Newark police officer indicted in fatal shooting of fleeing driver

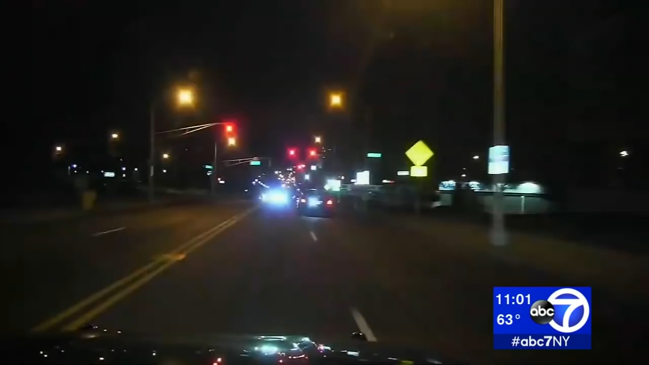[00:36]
It was a harrowing and chaotic police chase through Newark, frantic from the first moment, and then